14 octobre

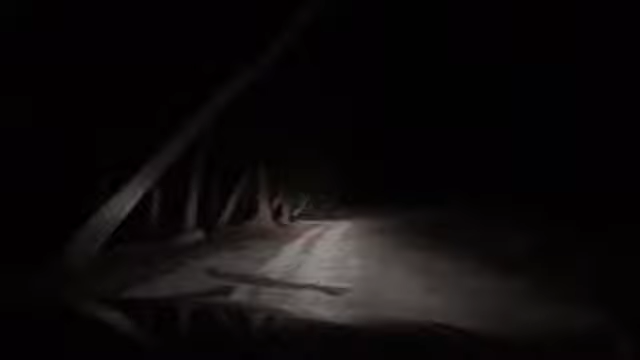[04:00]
Donc, nous rentrons à la maison. Et nous avons pris la route du lago. La route du lago.